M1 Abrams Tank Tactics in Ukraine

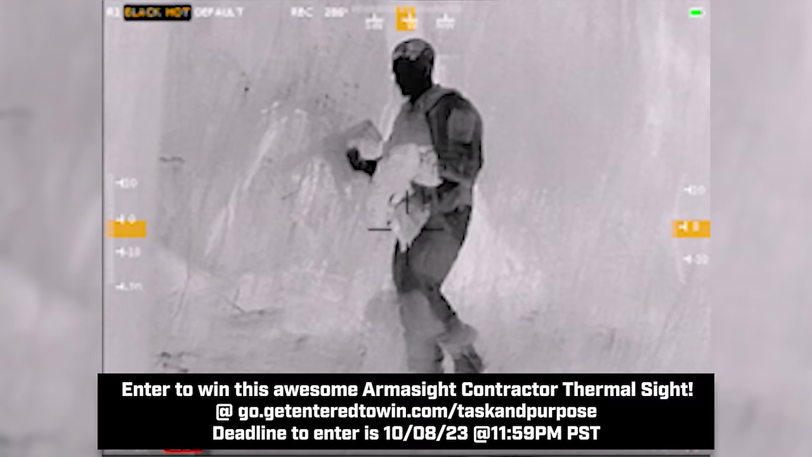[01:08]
With the same 640 resolution seen on US standard-issue thermal optics,
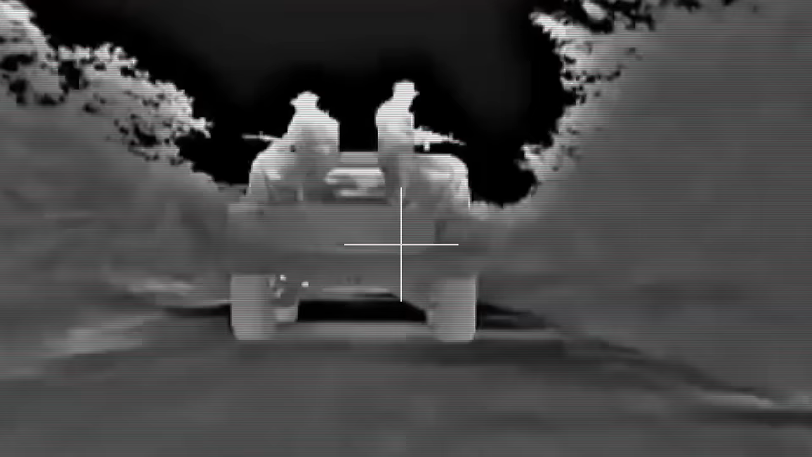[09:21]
but the key here is that the resolution and clarity of the picture is good enough that you can actually
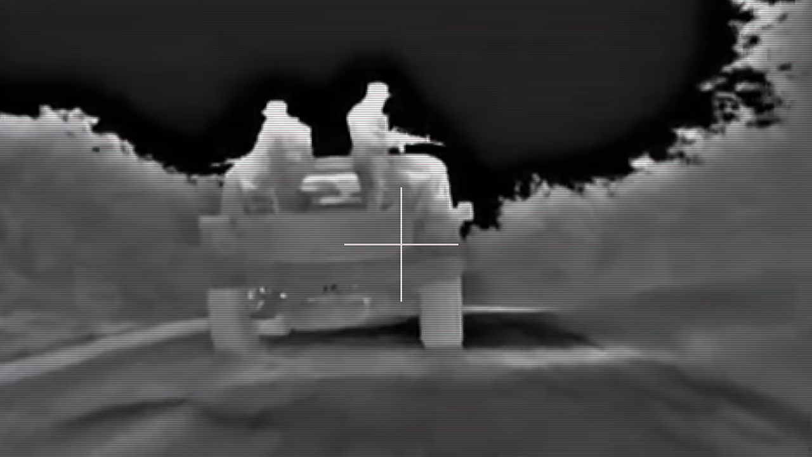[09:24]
distinguish if what you're looking at is another Abrams Leopard tank, a Soviet T-series tank.